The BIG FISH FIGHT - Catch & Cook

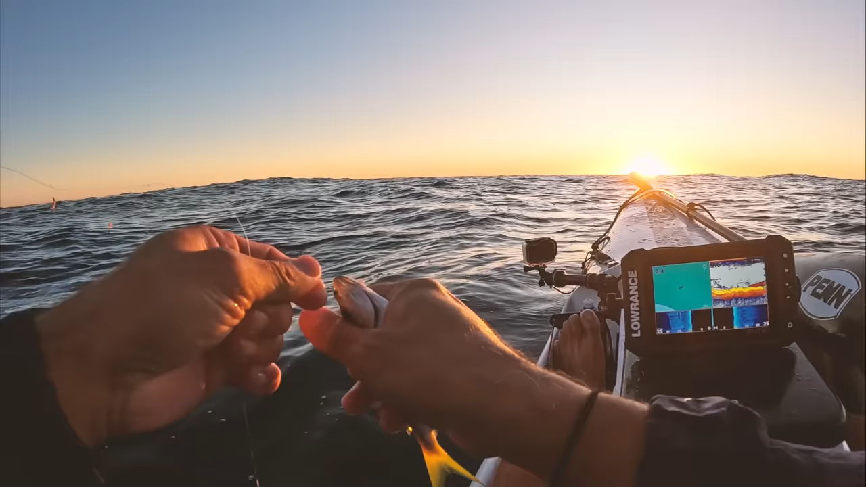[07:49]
Let's not get freaked out about that too quick. Ooh, there's definitely a big school of bait under me now. Look at that. Please no pomfret.